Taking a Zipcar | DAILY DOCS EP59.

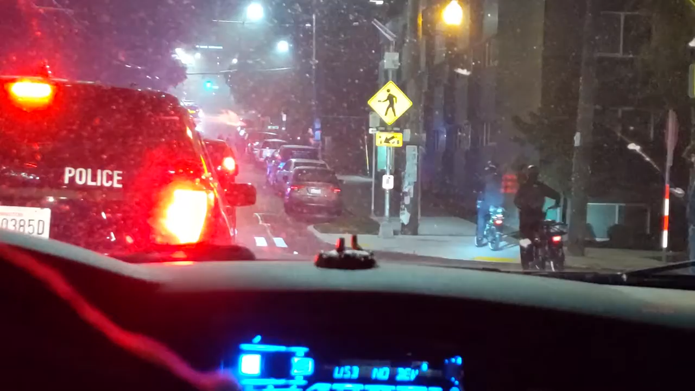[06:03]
emergency daily dog what the dude I'm just trying to go home and they're this entire white cops should I just walk no those are I think those are protesters no no yeah I think those might be protesters
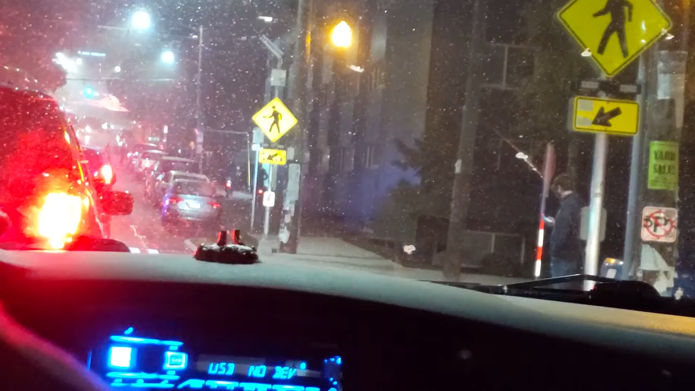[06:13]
bro so this cop is gonna sit right here they're gonna move throw your wait try signal throw your signal on
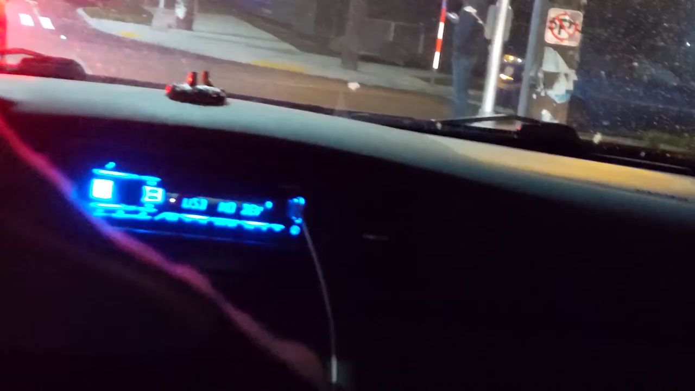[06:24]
oh come on cop I think oh we might be done for definitely don't wanna go around this guy oh snap oh snap dude something's happening